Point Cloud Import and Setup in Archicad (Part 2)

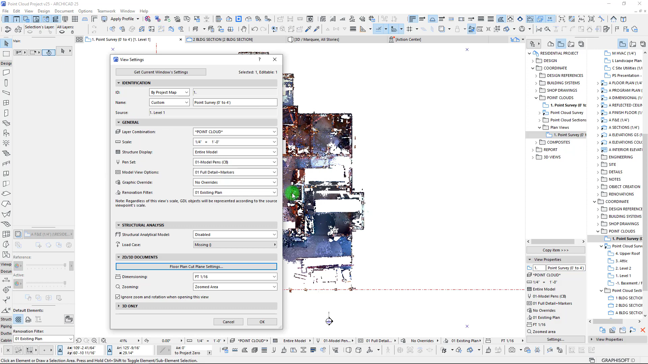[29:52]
So, let's go ahead, hit okay on that and see what it gives us in terms of our floor plan.
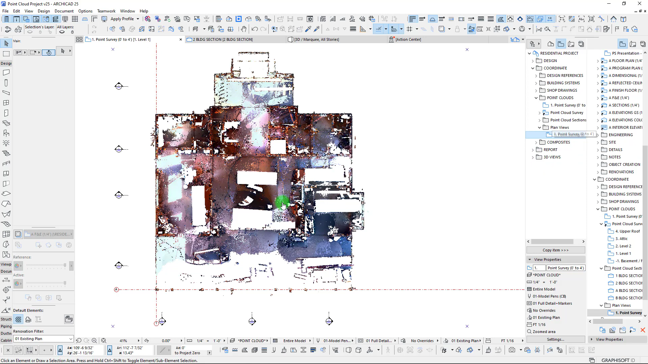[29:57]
Okay. So, now we have cut that out.
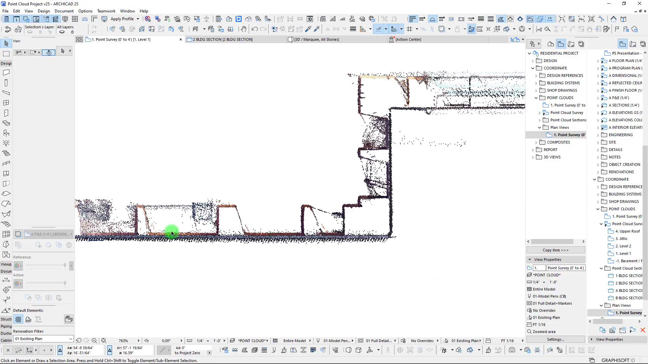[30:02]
We see only our walls and our studs, which is awesome. We're seeing a bit of our stairs, but maybe not all of our stairs.
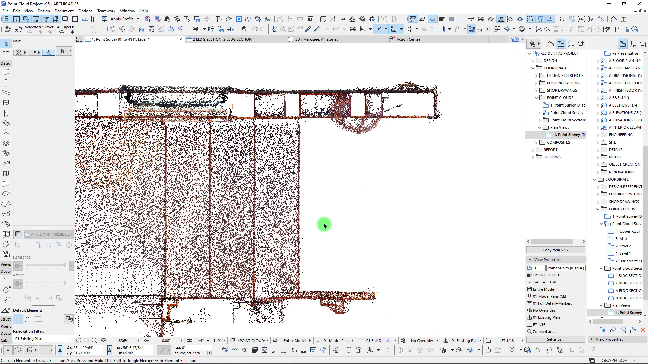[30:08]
So, just by doing that, we've really cleaned this up. Now, all we're seeing are the posts and the studs and whatever's in the walls here between those segments.
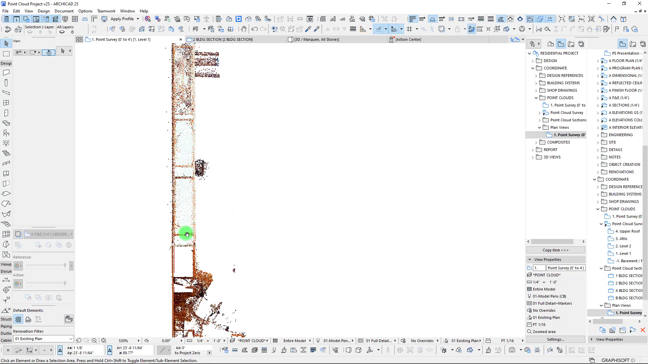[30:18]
So, pretty cool here. We can see our plumbing stub outs.
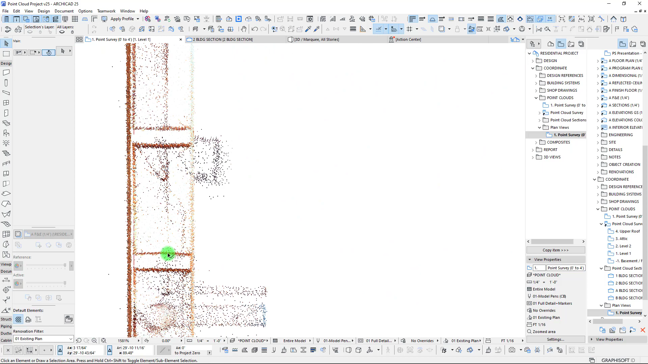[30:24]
We can see some of our plumbing running horizontally through those cavities.
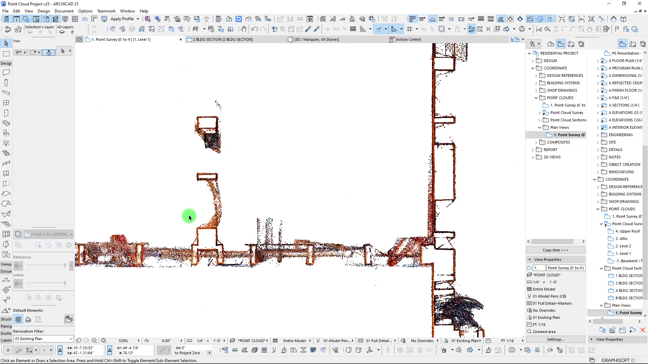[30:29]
And, yeah, we can see every stud location, which is awesome. Okay. So, that would be a survey point cut from – let's call this one, two, five feet. All right. And, what I'm going to do next here is we're going to try to find a section here that's going to give us a nice RCP. So, we're going to jump back to our section. And, I just want to kind of measure here to get an idea of where our RCPs will be.
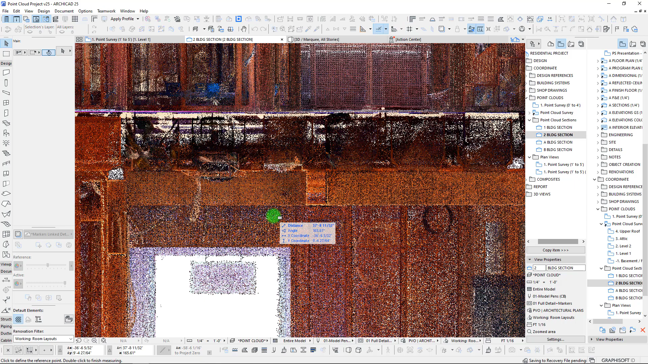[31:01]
So, let's take it here from, I guess, about like nine feet.
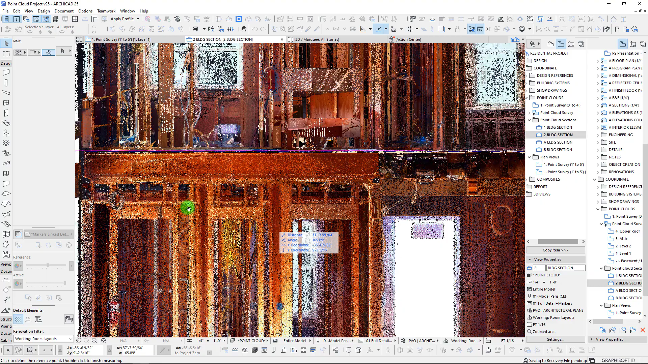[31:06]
Eight, probably about nine feet, I think, should be good.
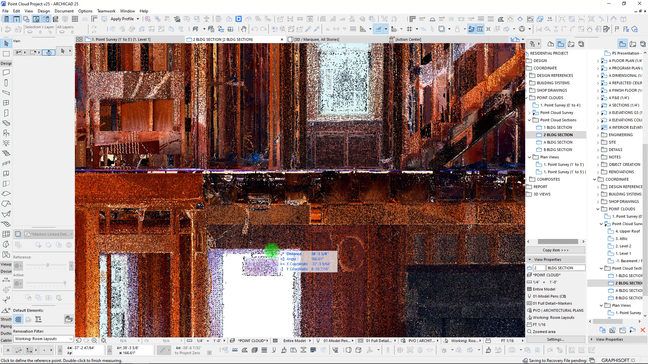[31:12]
I mean, I guess we could go a little lower. We could go like eight feet up to, well, I don't know, about a three-foot-six segment. So, three-foot-six would get us pretty close up in there.
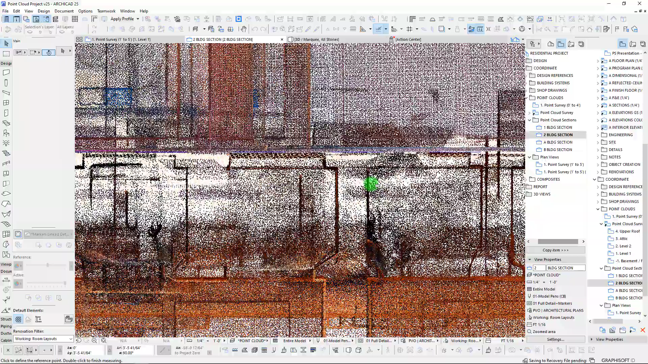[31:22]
Now, we may want to actually cut a section that's – well, we probably want to get all the framing.
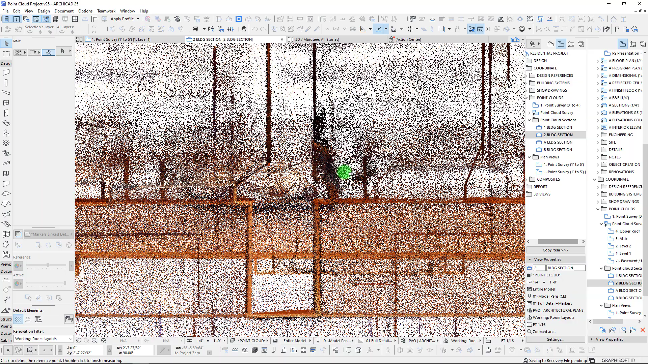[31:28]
You know, we have drop beams in here, and we also have TGIs up above.
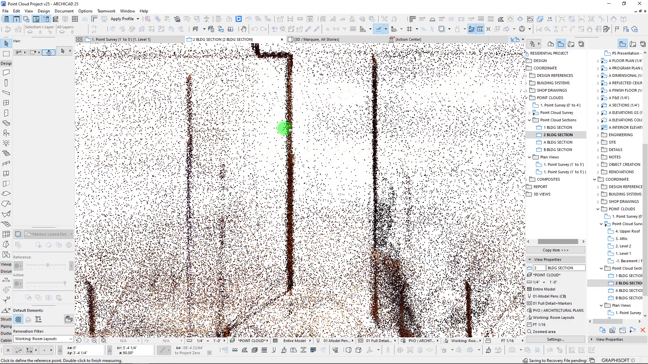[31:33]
So, yeah, let's set this to, I'd say,
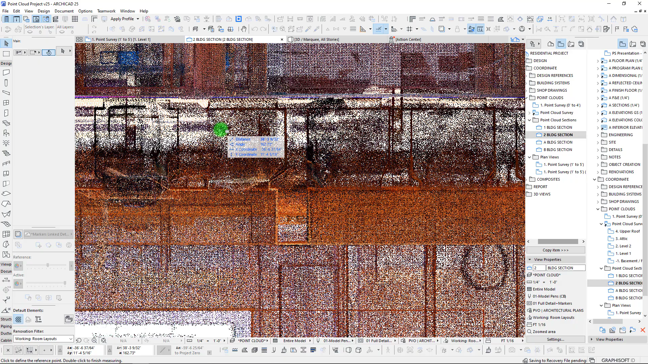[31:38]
probably about 11'6 as a top point. And, then, we will cut it down to about eight feet and see what we get. So, let's jump back to our duplicated version. We're going to go into our view settings here.
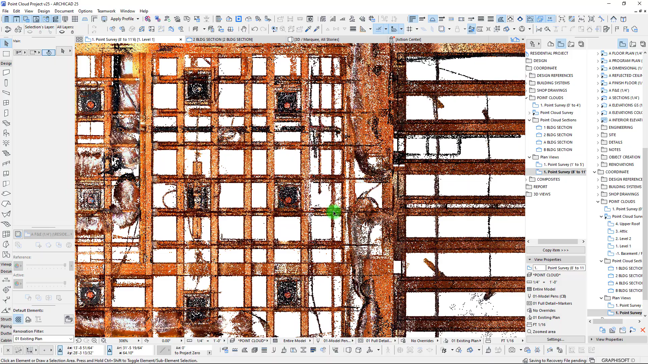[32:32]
So, looks pretty good. We can easily make out our lights. We can make out our framing.
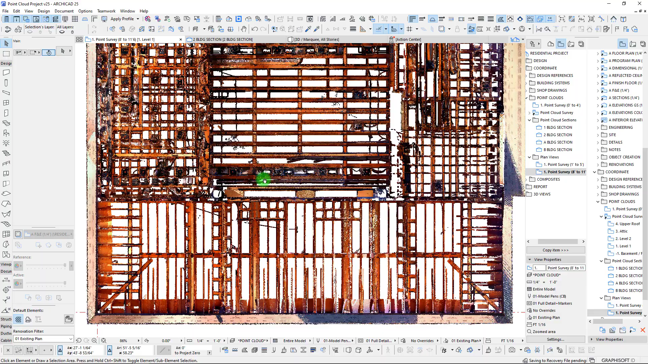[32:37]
Whenever we have questions on what's going on here, we can always just throw a little marquee around it.
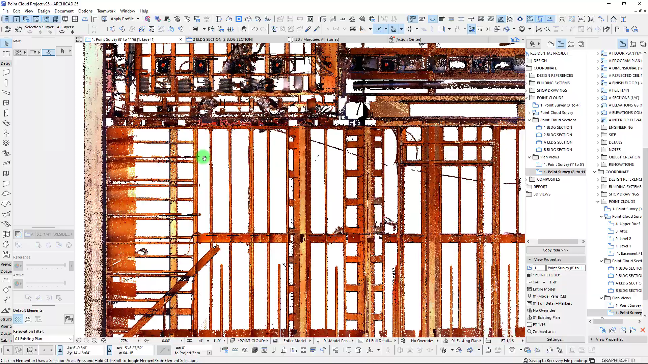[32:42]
But, this is a nice representation here for our ceiling framing and our light location.
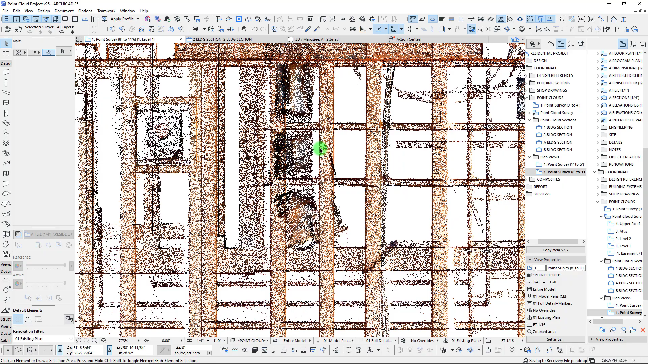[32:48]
So, I'm definitely liking this view for sure. We're also picking up, I'll just note here, we're picking up a little bit of our exterior soffits as well. So, let's just play with this a little bit.
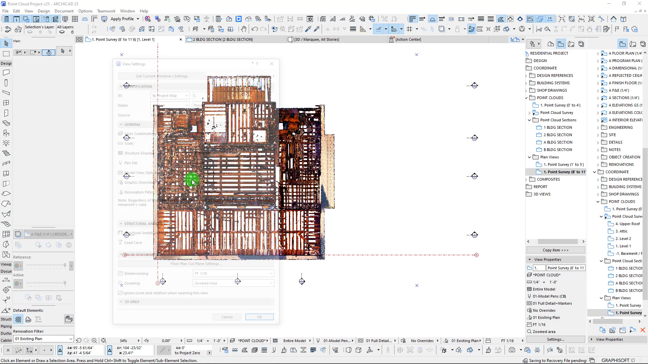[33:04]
If we cut this down to, say, six feet, let's see what we get here. Okay, so that really didn't change anything here.
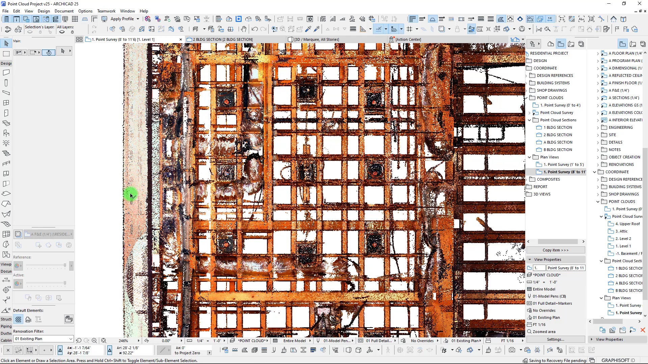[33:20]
So, this soffit here must, I'll have to look to see what that actually looks like here. So, let's check out section B.
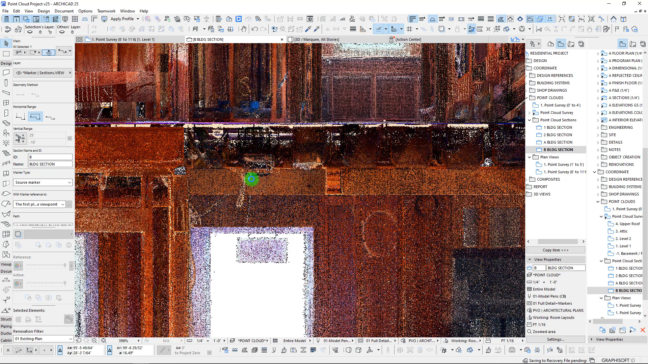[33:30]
Trying to understand what that soffit looks like.
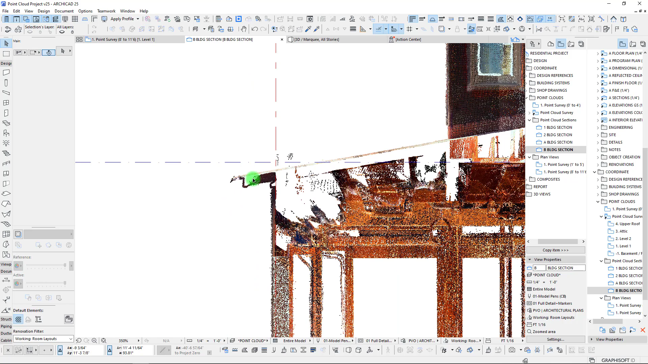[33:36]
Okay, so yeah, it was just this small section that we were picking up from 11.6, about right in there.
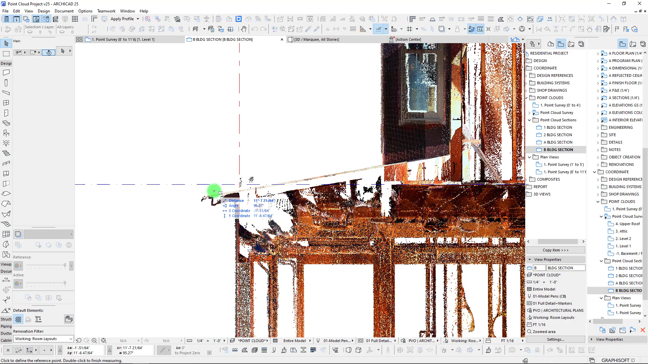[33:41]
So, yeah, barely picking up that connection point.
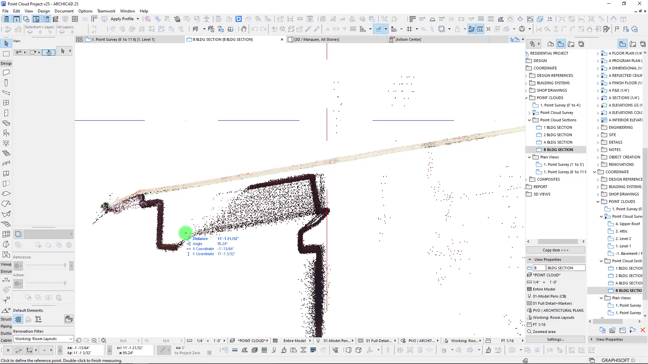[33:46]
But, yeah, we can see that on both sides.
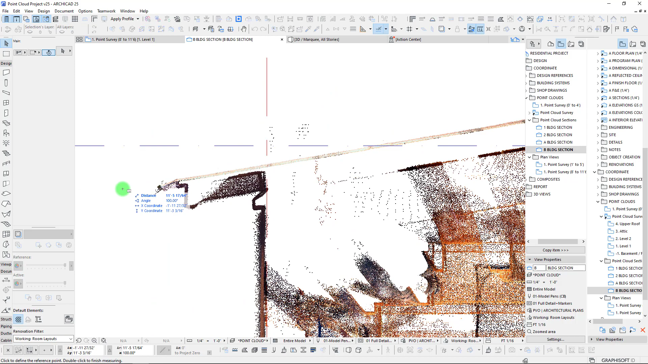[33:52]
I thought maybe we were missing, like, the bottom portion of it, but we certainly were not. So, let's go ahead, we're going to set this view back at that eight feet, just so that we keep that consistent. View settings, eight feet. Okay. I'm going to rename this level one RCP.